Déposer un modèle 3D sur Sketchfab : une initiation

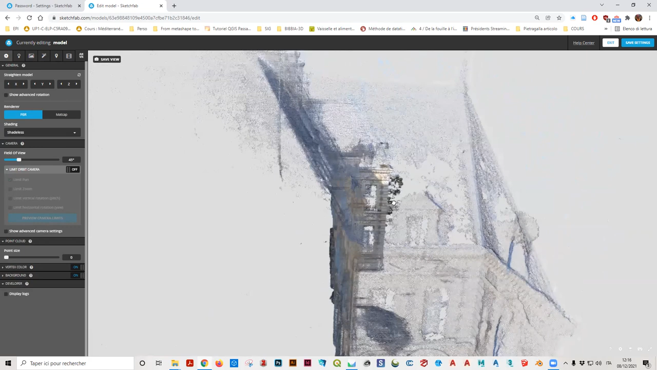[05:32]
Bien, vous pouvez utiliser ce rendereur-là, ou voilà,
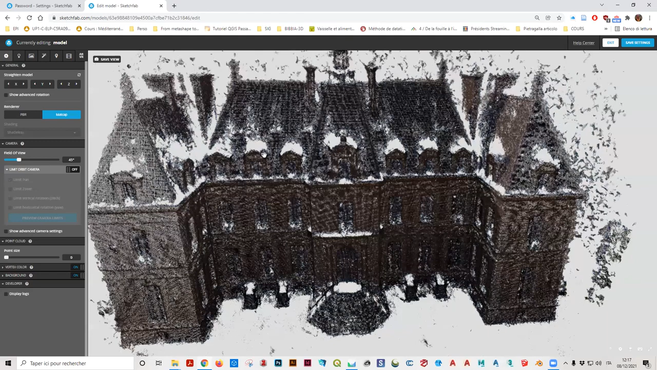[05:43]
ce rendereur-là qui a un rendu métallique, qui peut être intéressant pour travailler un peu plus sur la géométrie.
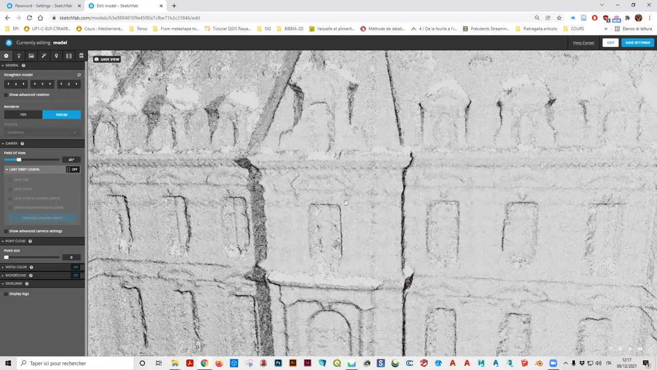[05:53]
Vous pouvez regarder… Alors là, c'est vraiment un travail que vous devez faire vous-même, augmenter le… Ça, c'est la fameuse perspective, rappelez-vous.
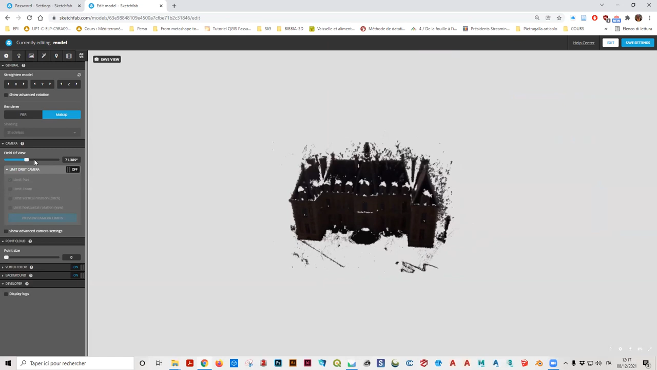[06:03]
Ah, c'est l'effet perspective. Et regardez comment ça disparaît, la perspective, quand je m'approche de 1.
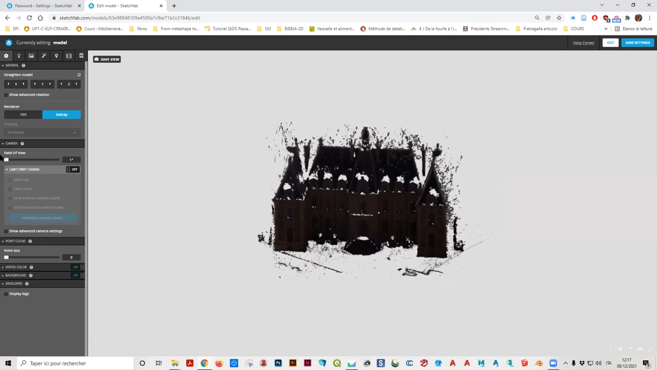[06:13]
Voilà, l'ortho-mosaïque, souvenez-vous. Bon, donc, par défaut, elle est sur 45, pourquoi pas. Puisqu'on travaille avec des points…
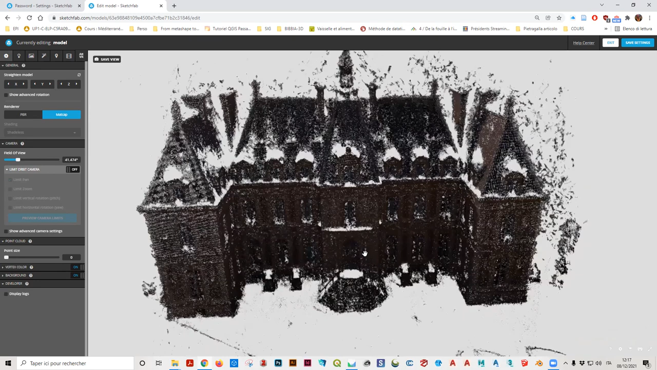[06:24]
Alors, on va se remettre quand même là, c'est plus joli… Vous pouvez augmenter la taille des points. Mais attention, parce que si la taille devient trop grande, regardez ce qui se passe. Donc, oui, peut-être un peu plus grand que 0, mais enfin, n'abusez pas. D'accord ? Vous pouvez travailler sur la couleur.
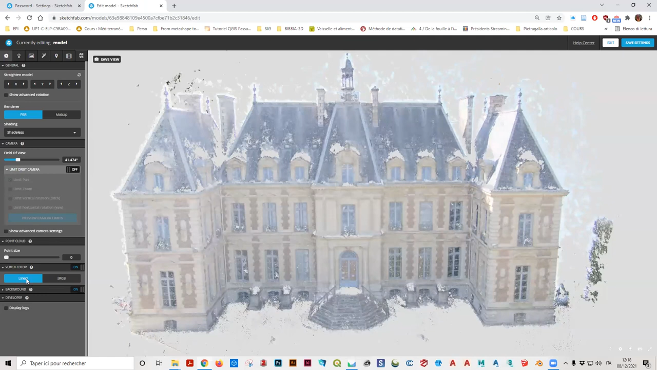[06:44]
Et là, vous avez le RGB, la trichromie. Vous pouvez rajouter, et ça, c'est ce que je vous demande de faire, une image.
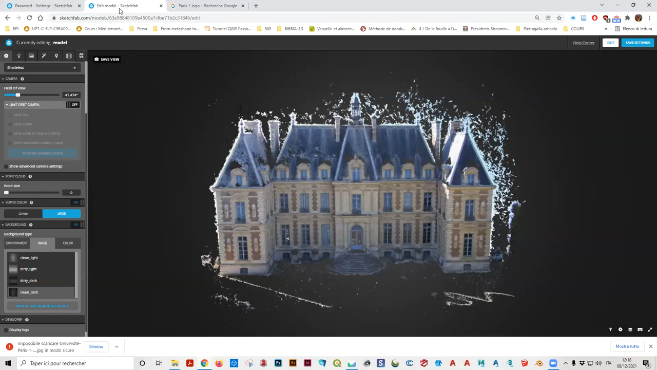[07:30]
Donc, quand vous allez sur l'image, import background image, d'accord ? Et vous allez chercher, vous pouvez mettre n'importe l'image, soyons clairs, mais moi, je ne veux pas rien.
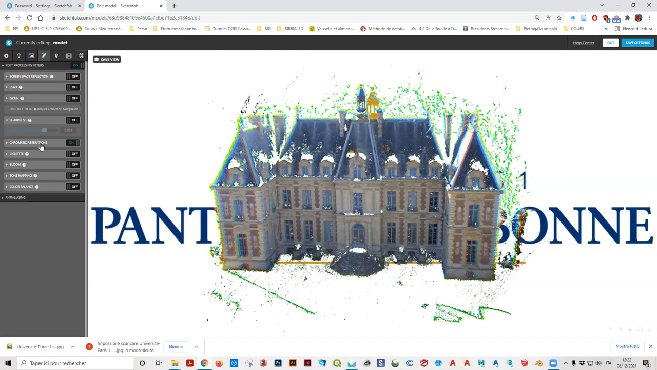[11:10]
Il y a quand même pas mal de choses que vous pouvez faire. Donc, à vous le plaisir. En revanche, ce qui, pour moi, est fondamental, c'est, à part le premier, évidemment, c'est les annotations, les métadonnées.
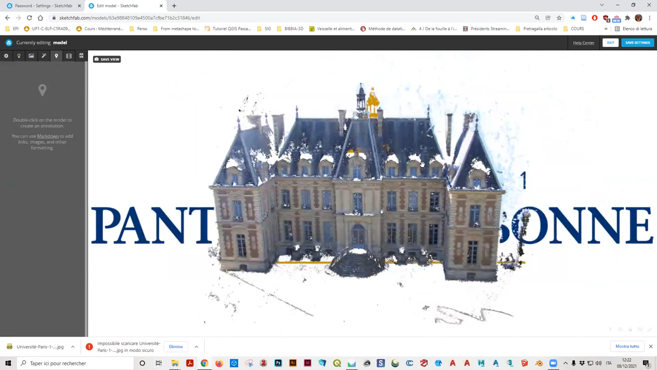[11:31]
Comment on fait les annotations ? On va déjà dessus et on fait un double clic sur l'endroit.
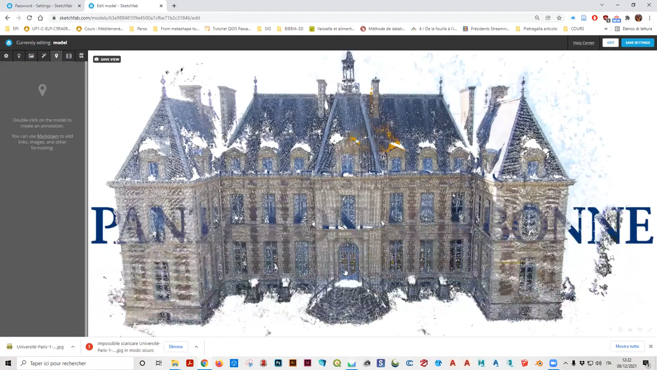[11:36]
Alors là, c'est un bâtiment, on s'en fiche un peu. Mais si c'était un vase, vous aurez pu dupliquer, par exemple, là, je ne sais pas.
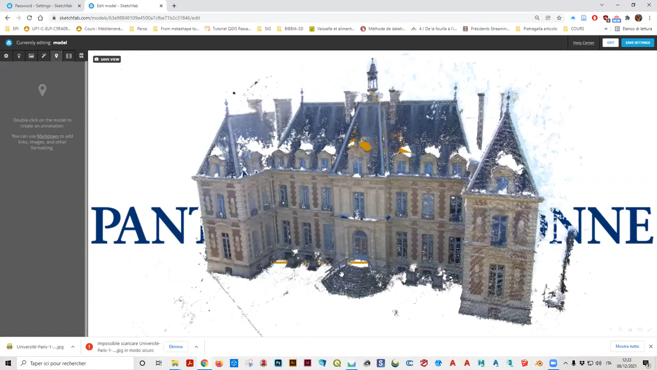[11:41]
Là, vous aurez pu dupliquer sur la porte. Tac. Attendez. Voilà.
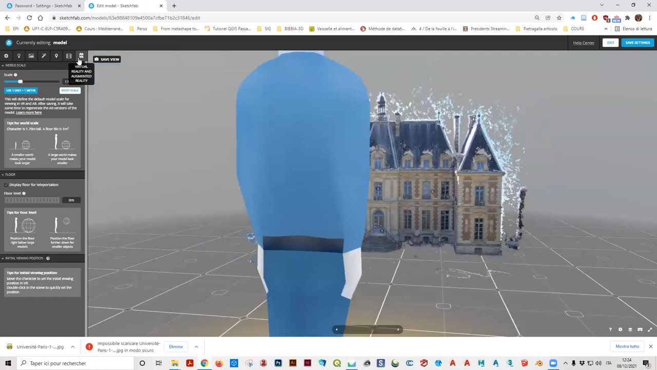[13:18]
Et si vous prévoyez ça pour la réalité virtuelle, pour pouvoir, c'est ça l'intérêt de Sketchfab,
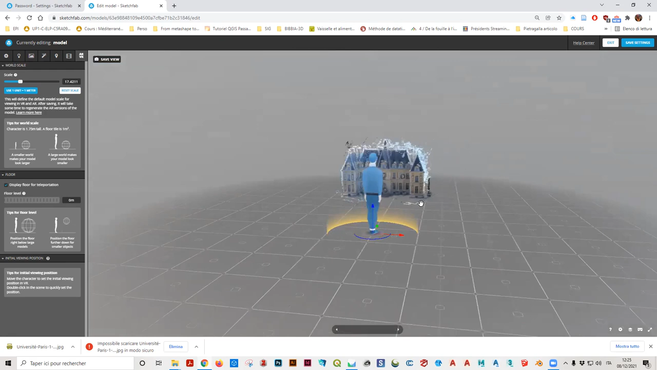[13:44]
Le monsieur, c'est vous, hein. Quand vous mettrez le casque, eh bien, vous serez face à ce bâtiment.
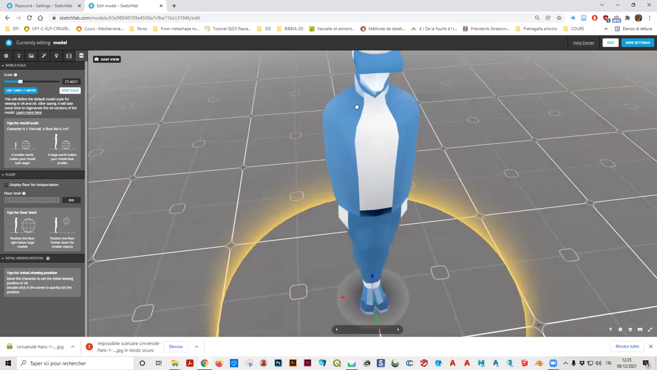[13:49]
Alors là, vous pouvez faire plusieurs choses.
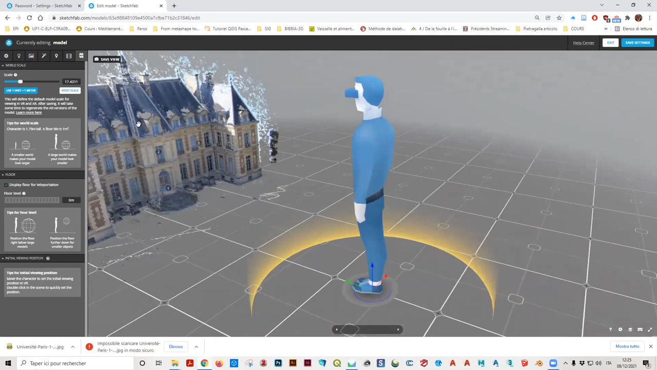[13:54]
Vous pouvez, par exemple, agrandir davantage le monsieur ou faire en sorte qu'il soit à l'échelle,
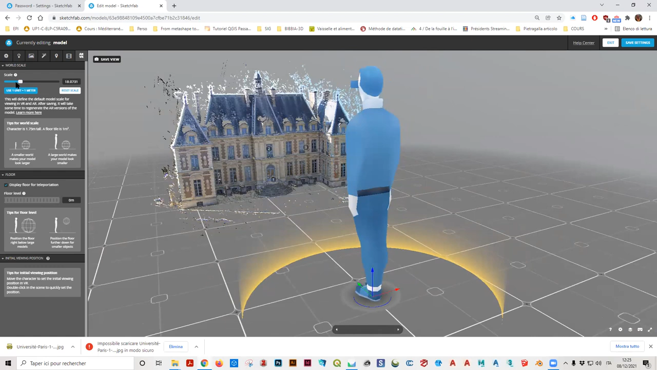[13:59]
à la vraie échelle. Alors, la vraie échelle serait 1-1. Alors, il faudrait écrire 1. Entrée. Oui. Et de fait, si vous allez voir, puisque vous avez mis à l'échelle votre bâtiment, à peu près 1, eh bien, le monsieur, la taille qu'il doit avoir.